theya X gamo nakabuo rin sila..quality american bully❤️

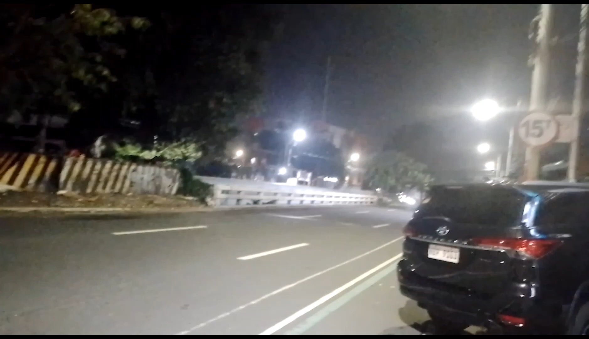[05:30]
So dito nga pala yung clinic na yan, Congressional Animal Clinic.